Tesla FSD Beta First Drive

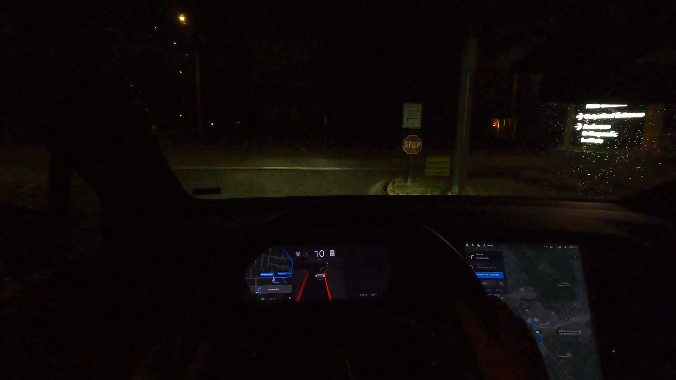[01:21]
All right, let's let's give it a try from right here. So it's creeping forward.
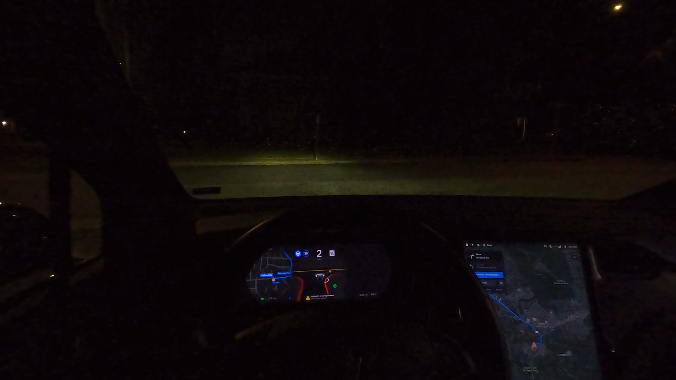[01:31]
I can see that it's clear. I'm going to turn it off here because we've got an ambulance coming in. All right, so I won't count that as a disengagement because, okay, let's see. In 500 feet, turn left onto Sherwood Hall Lane. Now turn left onto Sherwood Hall Lane.
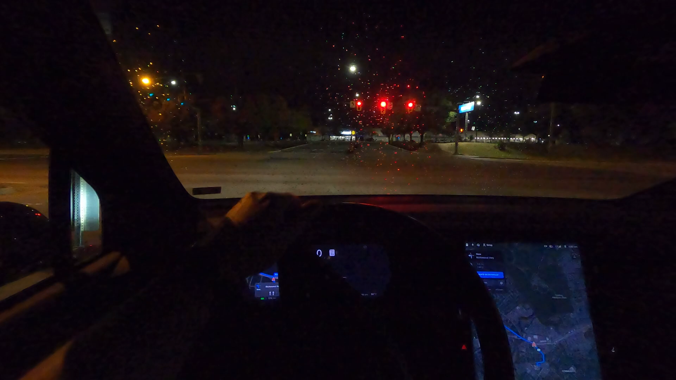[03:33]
I don't know if it's just creeping up and it's going to stop, but it kind of felt like it was going to go, so. Ah, expand full visualization. There we go. So there was an option to actually expand the visualization to the whole screen. So that should fix that. All right, get over here in the center lane and we'll turn it back on. Yeah, that's, that's it.
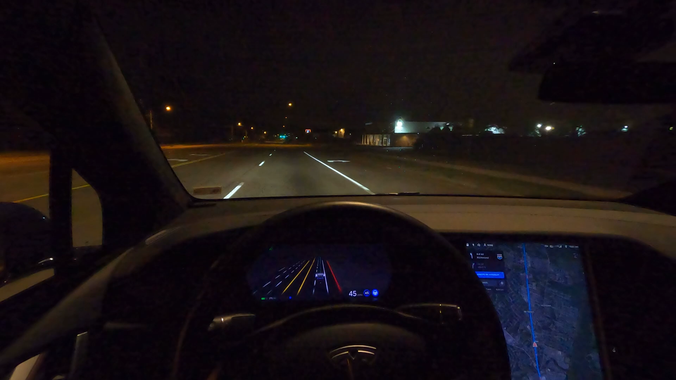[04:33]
So this is completely different. Something to get used to. Really digging the full screen display and how much info is shown on this. It's picking up all these cars on the side street. It's crazy.
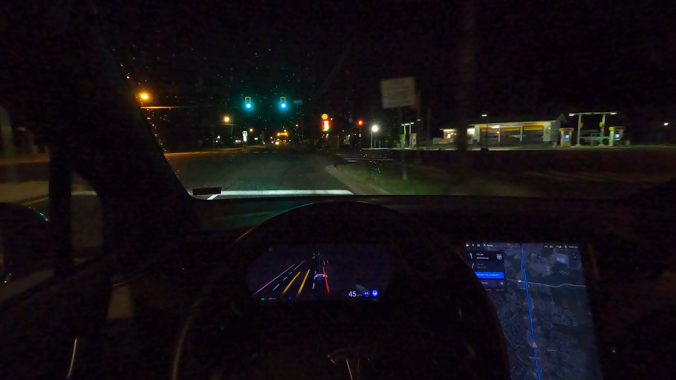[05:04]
And we've got some warning yellow flashing. Man, this road sucks. It went straight through. There. It's adjusting the suspension up to make it more comfortable, which is nice because this road is terrible. Another new feature that came along at some point is that if you have air suspension, if it detects a bad road, it will actually raise the suspension a little bit to make it more comfortable.
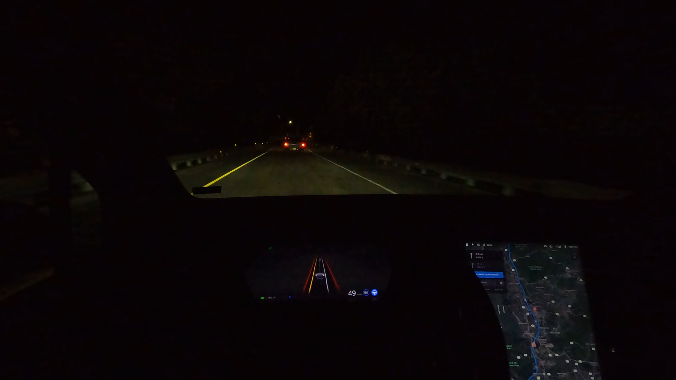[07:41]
interesting that navigate on autopilot would have already turned on at this point for the previous version of the software see how it does here getting down to the highway not too bad it didn't swing out too far on all right that's good so it's switched over doing another lane change that's good got away from the cones
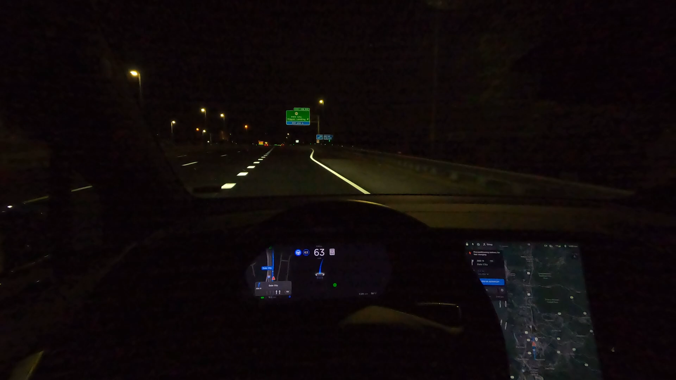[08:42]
take exit 156 should switch back to FSD beta here soon in 1000 feet keep right toward Virginia 784 west